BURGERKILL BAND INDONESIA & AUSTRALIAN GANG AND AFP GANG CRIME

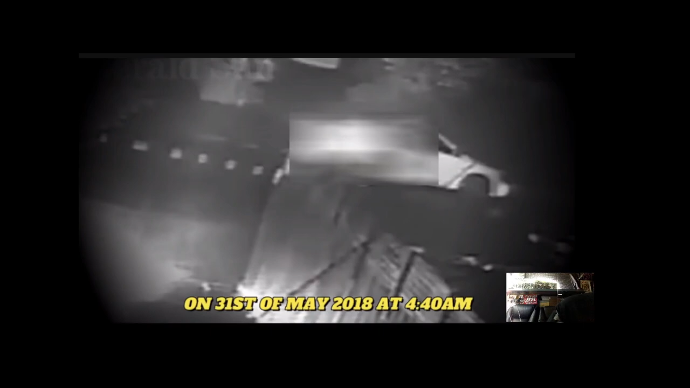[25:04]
while Brent and his wife and their two-week-old son slept, their home was shot at multiple times and Brent's car was firebombed.
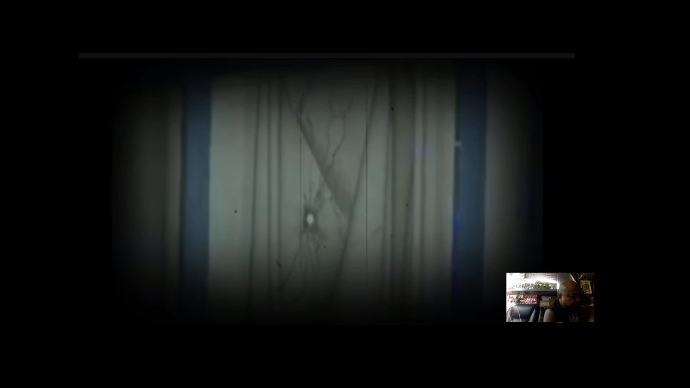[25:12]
Bullets went through the house as well as the next-door neighbor's house, though Brent and his family were unharmed in the attack. CCTV footage shows a parked car at the property burst into flames before a man
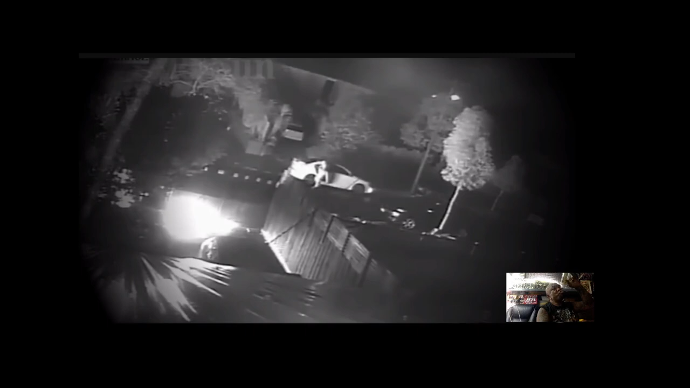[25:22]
runs back to the driver's seat of a waiting vehicle.
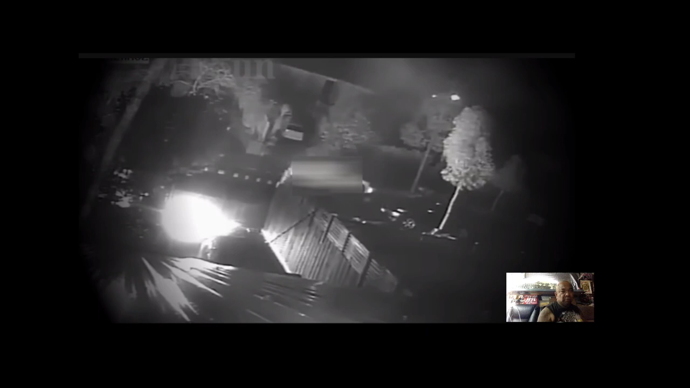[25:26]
As he starts the car, several shots are fired from the back driver's side with a high-powered weapon.